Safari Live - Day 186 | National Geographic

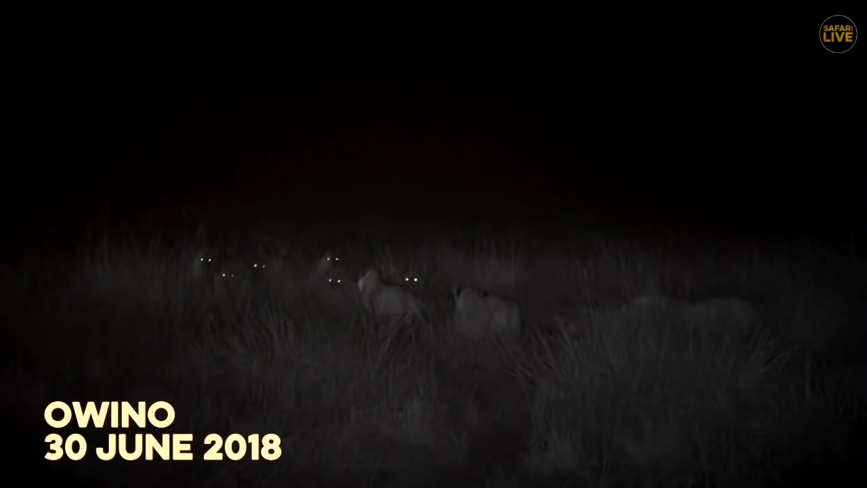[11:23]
The Owino Pride's second attempt to reclaim lost ground was met by an impenetrable defensive line of teeth.
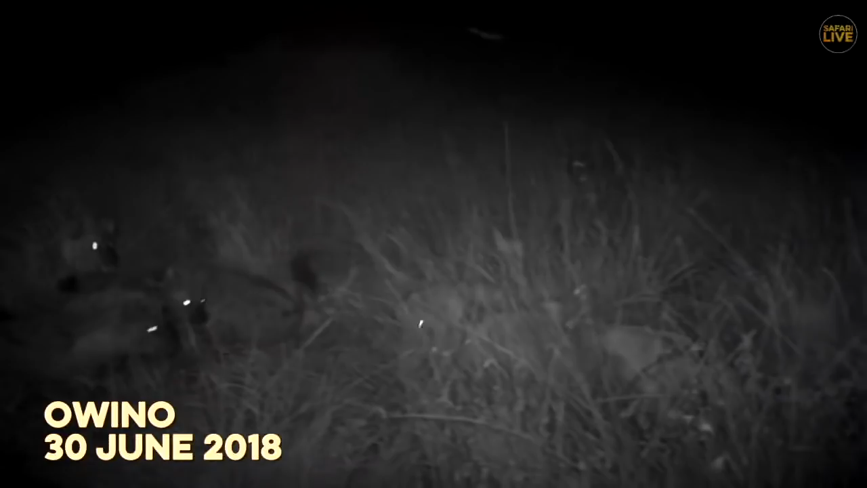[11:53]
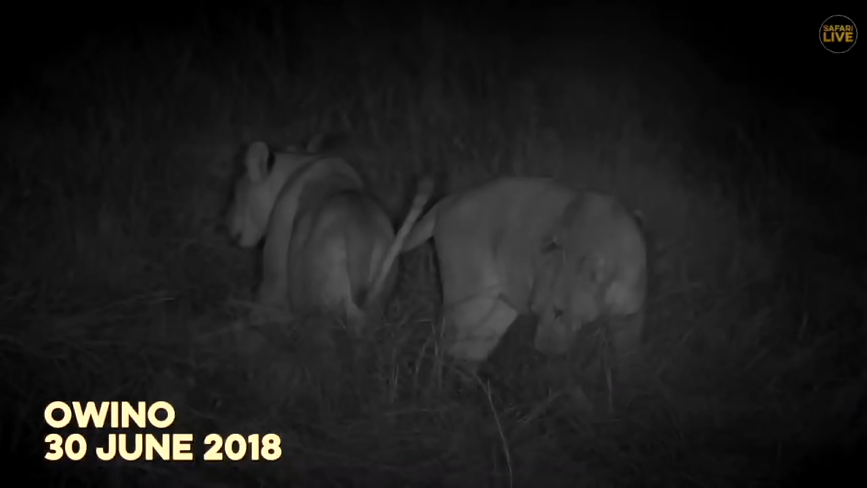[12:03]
Outnumbered and at risk of serious injury, the lions were forced to surrender. And within minutes, the hysterical cackles calmed and the victorious hyena made short work of the spoils of war.
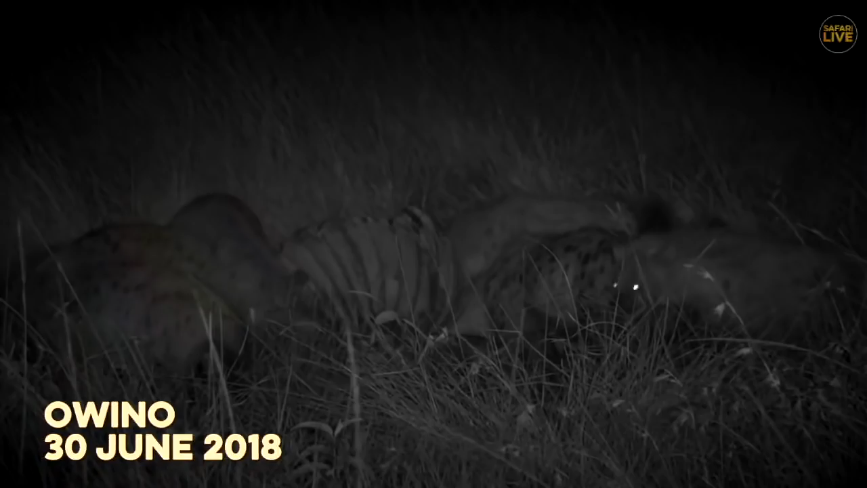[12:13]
An unlucky night for the Owino pride, but perhaps not as unlucky as the poor hapless buffalo that was devoured.
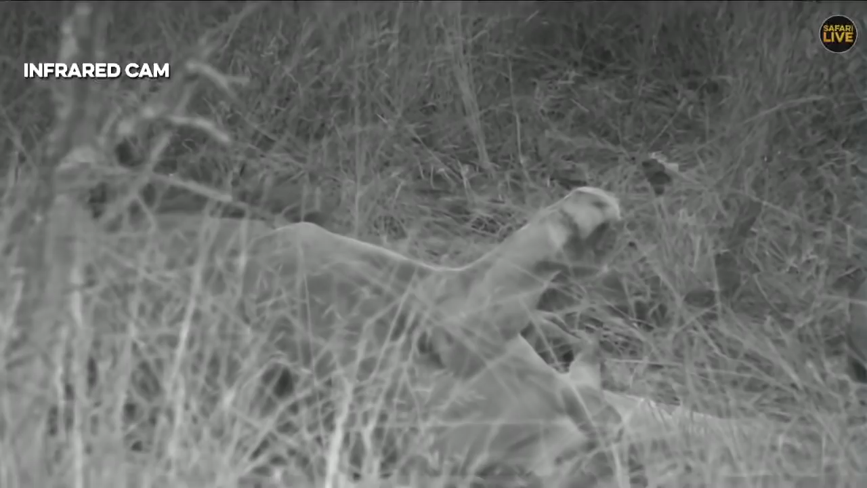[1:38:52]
And still a little bit of movement. There has been one or two yawns, but just changing positions.
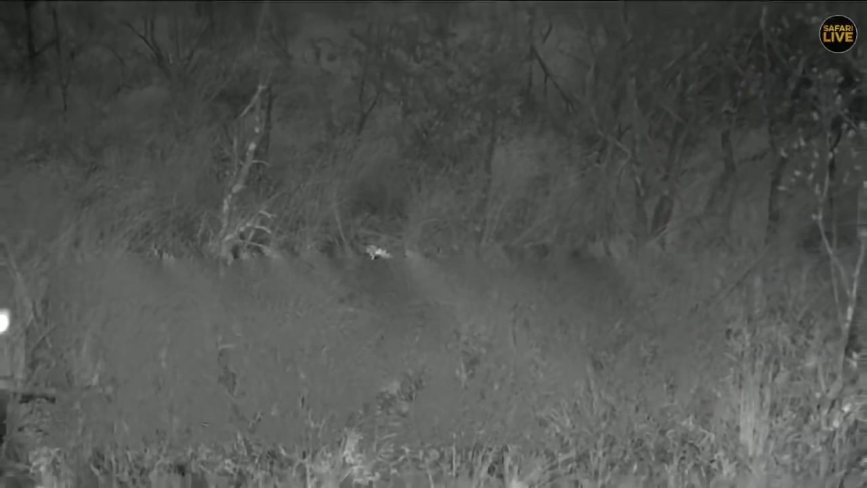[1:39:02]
And nothing too exciting just yet. Hopefully our patience pays off. All right, let's head back to James and find out how that leopard's doing. It could easily pay off, you know. They're not far from here. Nighttime is falling.
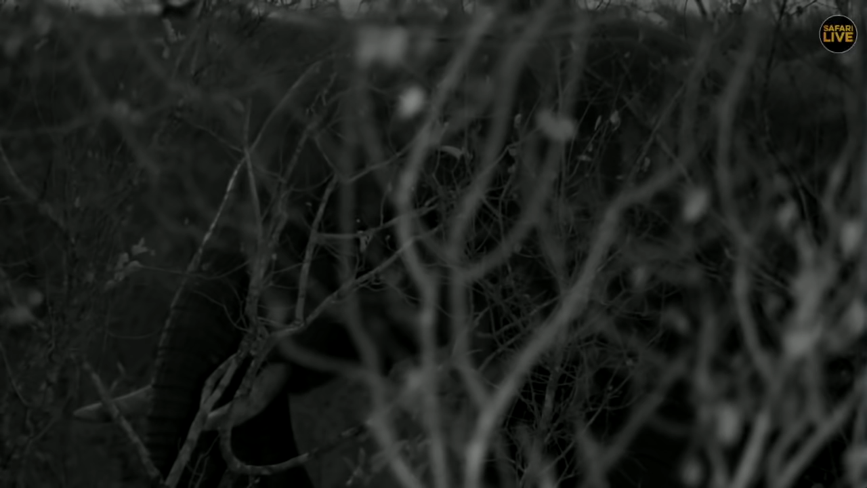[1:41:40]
Well, we're firstly having a look through our infrared there, and you can see a little bit of an obscured view of this young bull elephant that we were watching a bit earlier. And he's still stationary, feeding nicely, but what is extremely interesting is going to be when we have a look on the infrared FLIR, which is the thermal camera.
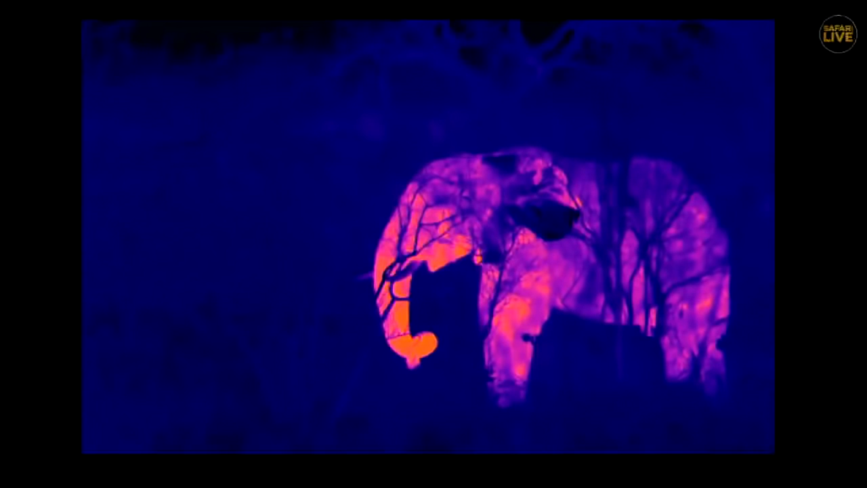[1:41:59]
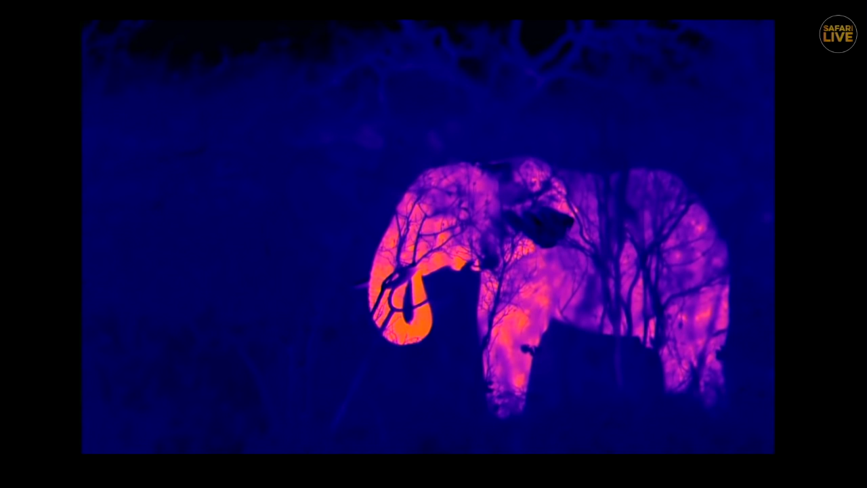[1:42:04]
So now we can see that that is all down to the temperature that the animal is exhibiting, the blue being the lighter temperature, and the higher the temperature, the redder the color.
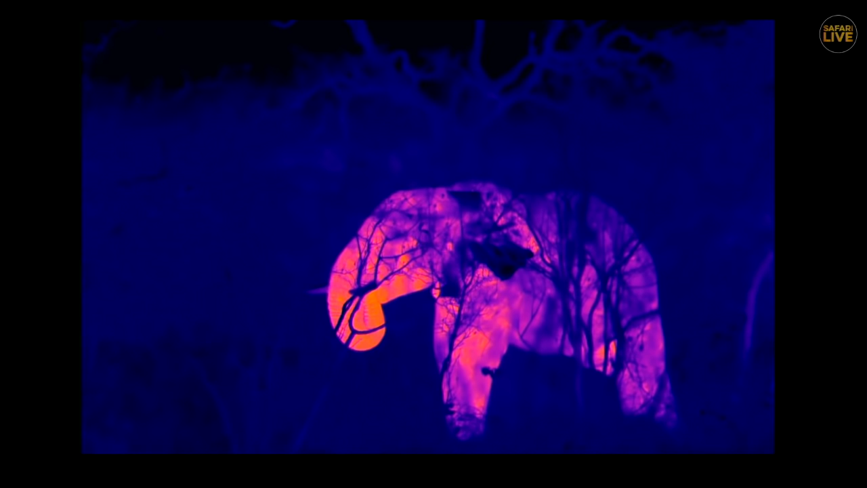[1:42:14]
Now, what is extremely interesting for me is look at those ears.
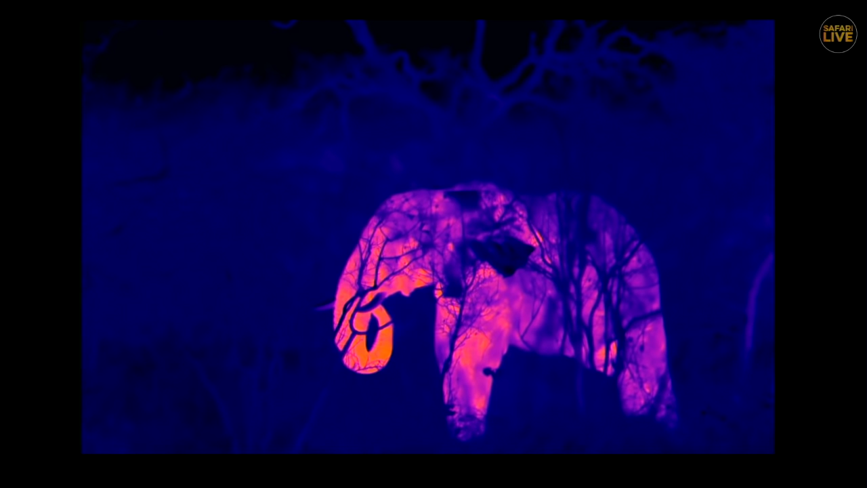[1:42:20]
They are almost, you know,
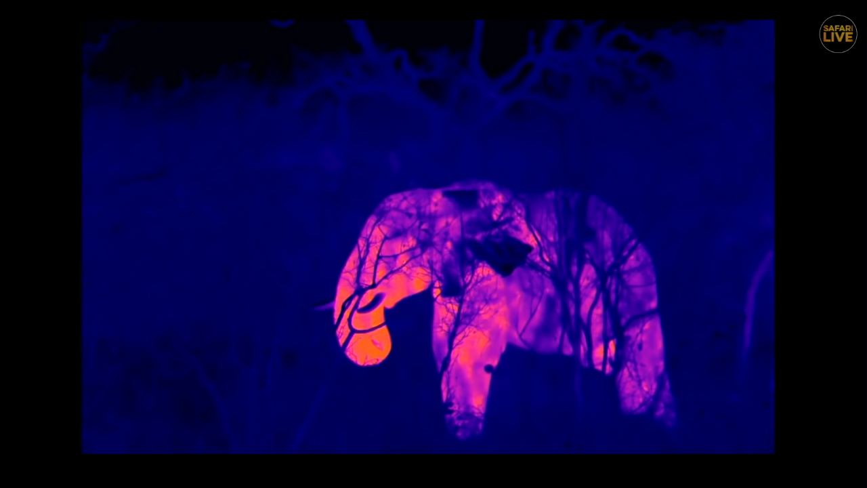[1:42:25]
they're the coolest part of the body, and right down at the tip of the trunk seems to be the hottest part.
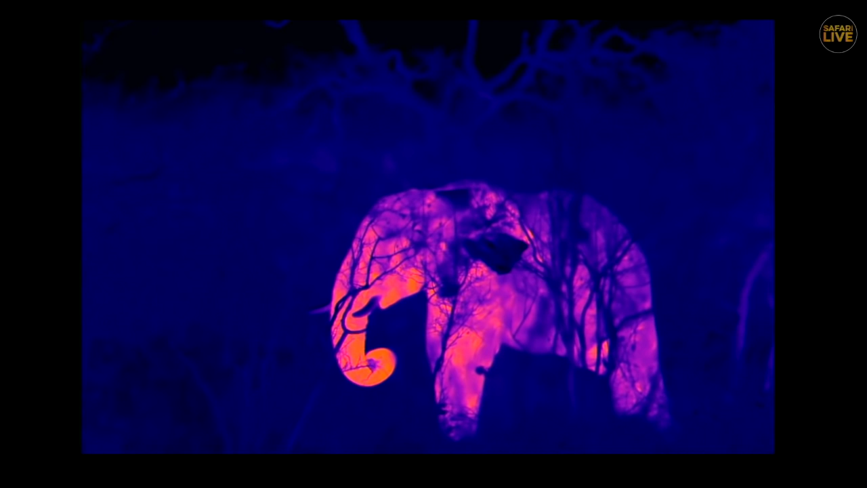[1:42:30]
But it is incredibly interesting to see all the little hot points on the skin of this elephant and how we can see him
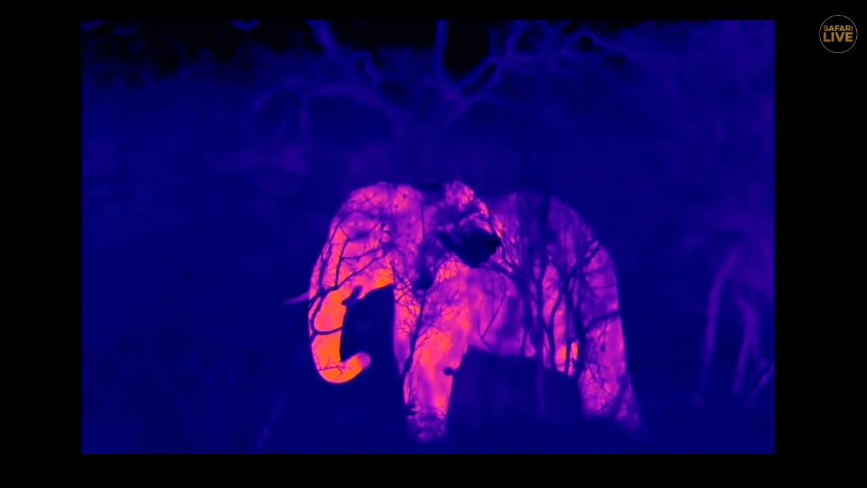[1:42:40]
now through the branches of the obscured view that we have just with the naked eye.
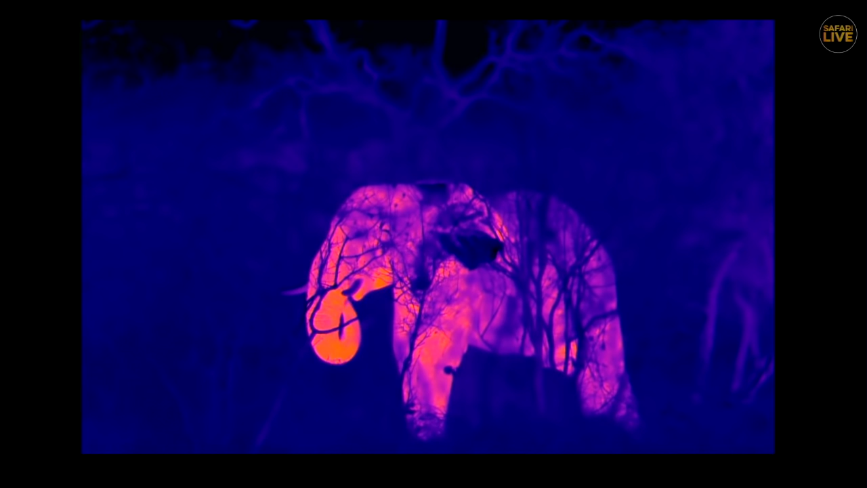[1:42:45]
But wow, that is, it's amazing for me to see this kind of image.
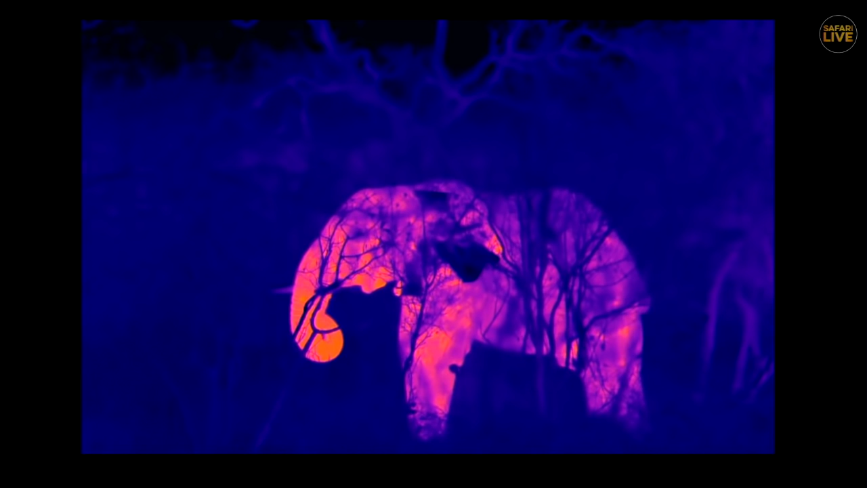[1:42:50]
And what is even more amazing is how cool those ear flaps are.
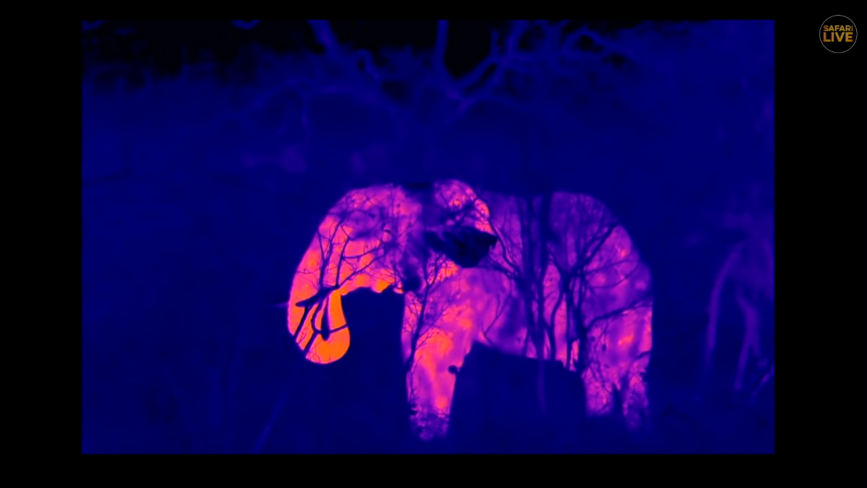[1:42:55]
And that just indicates how the elephants actually use their
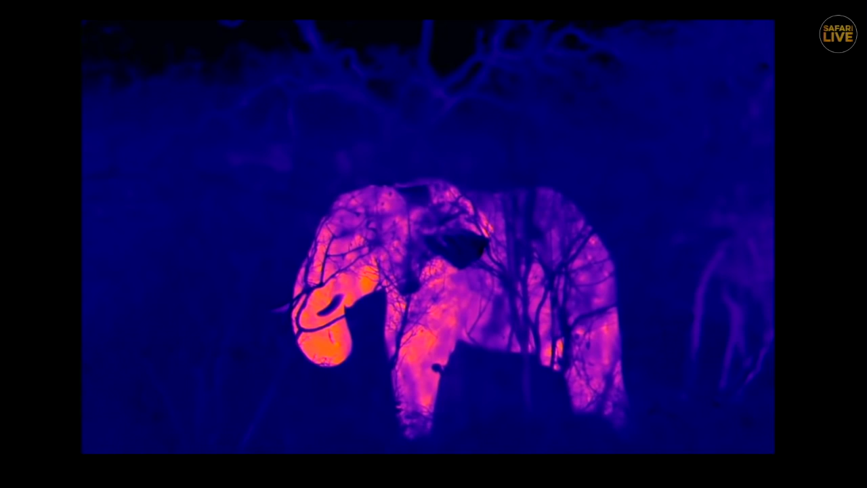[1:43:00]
ears as a real
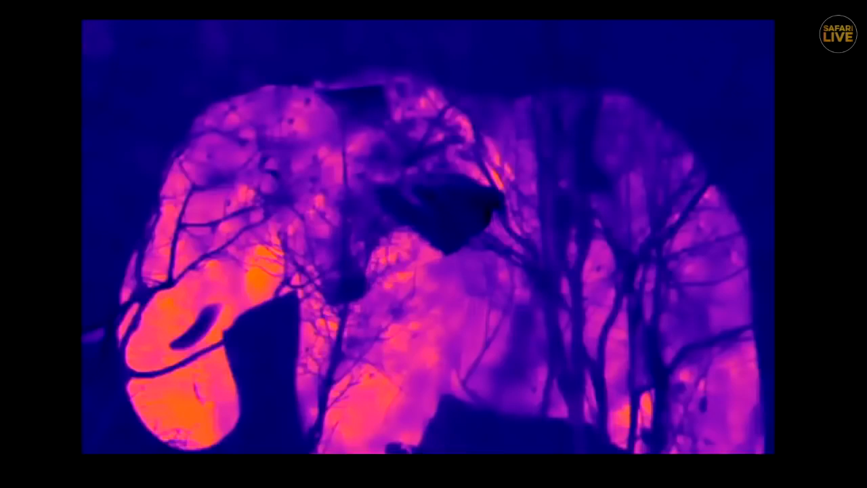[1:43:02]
radiator and cooling all that blood that's going through there. And that then obviously leaves the ears heading towards the brain.
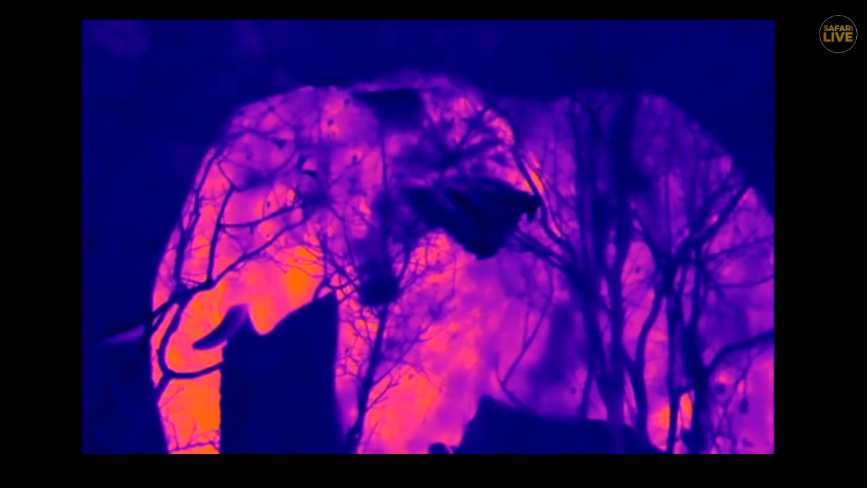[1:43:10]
And when it is very hot out here in Africa, that is an absolutely perfect radiator.
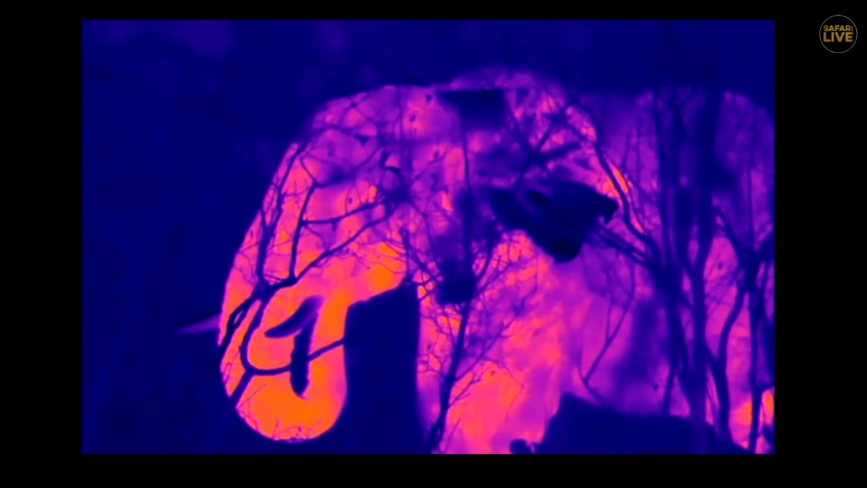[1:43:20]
Now, Tweety Kid, you say that that would make an awesome T-shirt.